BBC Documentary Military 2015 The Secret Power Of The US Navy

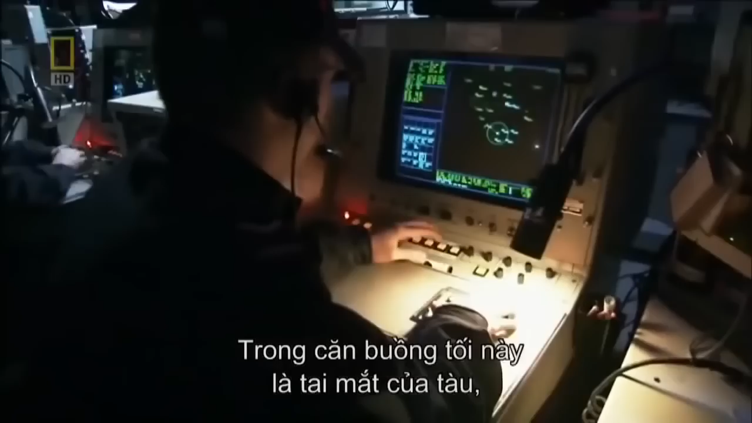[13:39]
It's full of the latest high-speed computers, providing a constant stream of information from an array of sensors and radars.
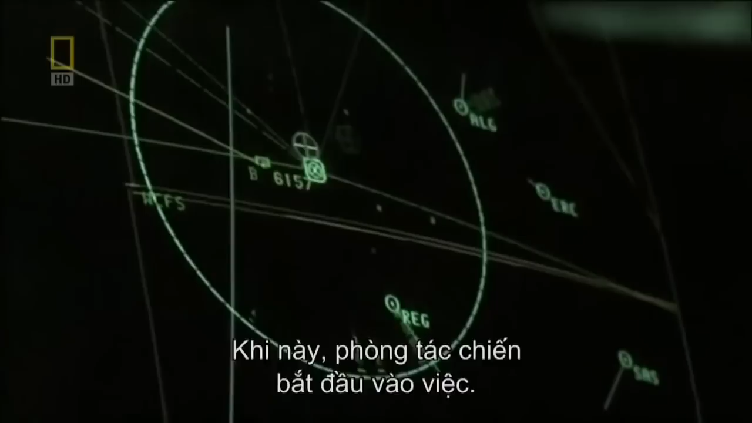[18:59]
As soon as the Vindicator is in range, the weapons zero in.
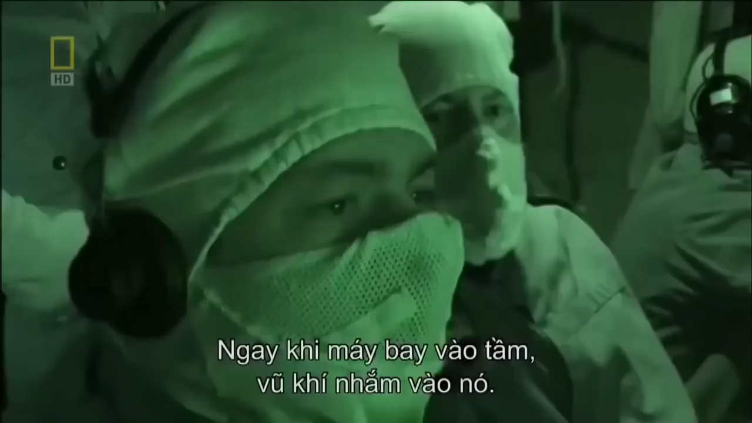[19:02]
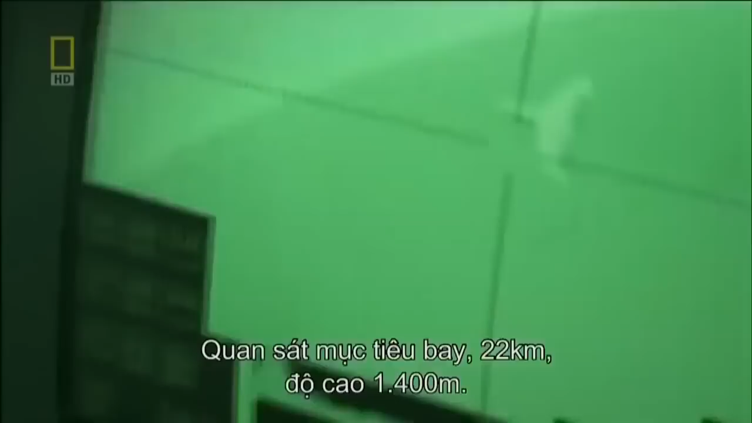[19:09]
System target error unobserved, 336, 24,000 yards, height 4,600 feet, 157, speed 157.
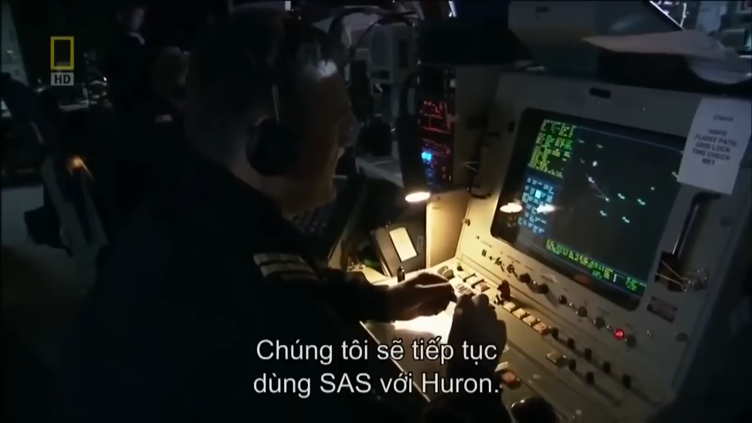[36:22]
We are going to carry on with the SAS engagement against X-Huron, and now bearing 297, 15,000 yards.
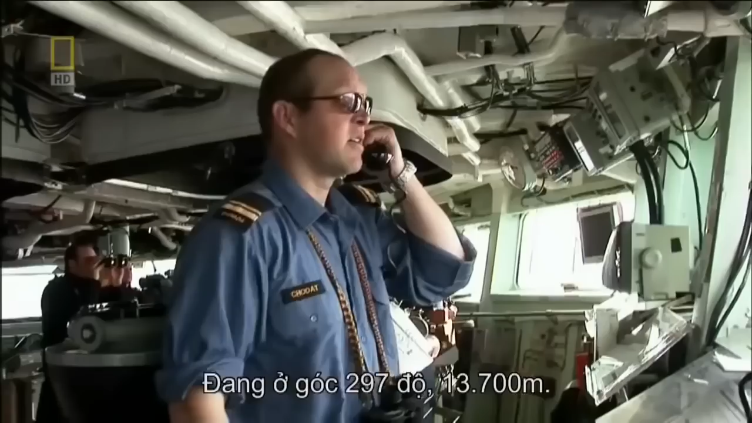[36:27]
Pass the watch, Roger. Okay, bridge team. We're clear to fire.
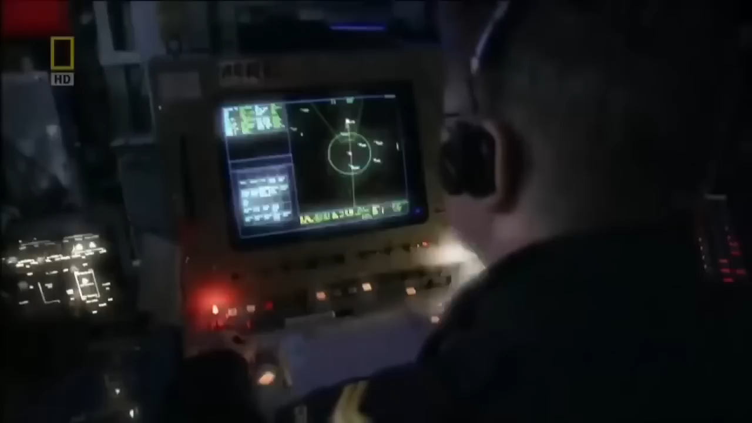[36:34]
The operations room brings the missiles online and zeroes in on Huron.
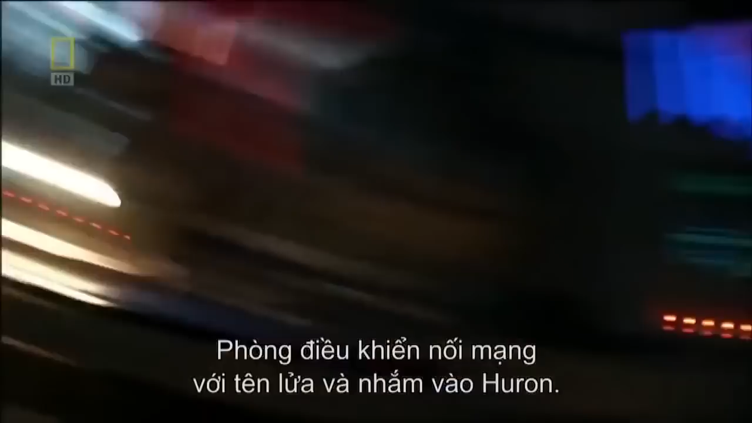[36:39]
All units, this is Romeo Delta. Splash one time. Low, slow flyer.
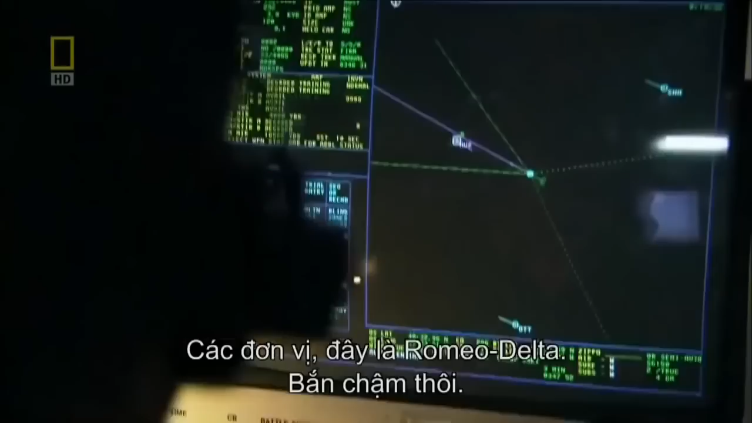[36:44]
Now, let's make it easy. Saws, gun track while scanned. Yeah, keep going. RO SWEC recommend engage at 3,500 yards.
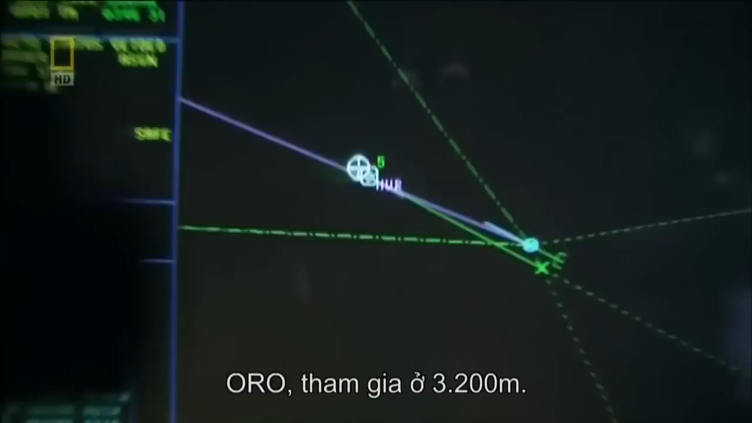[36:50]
Check the barrier, engine at 4.